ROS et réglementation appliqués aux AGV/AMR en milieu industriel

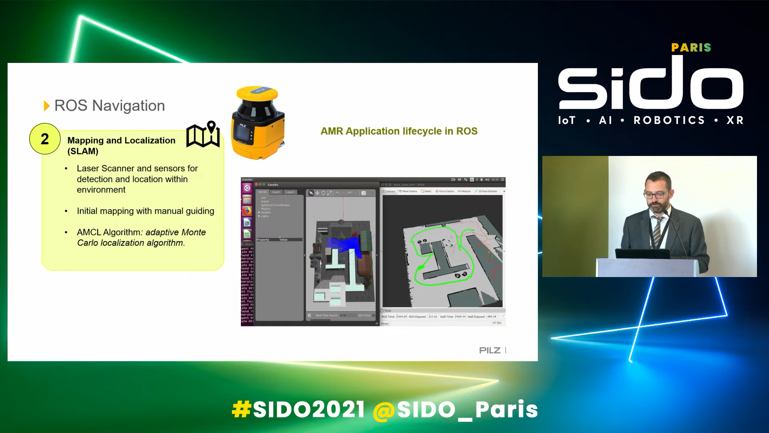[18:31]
Donc là, c'est l'avantage, c'est qu'on va pouvoir combiner les deux, mais d'un point de vue normatif, il n'y a pas de blocage particulier. Il faut juste le prendre en compte. Donc effectivement, après derrière, le ROS va permettre de réaliser des trajectoires, en tout cas avec la navigation et le mapping avec le scrutateur laser qu'on peut avoir.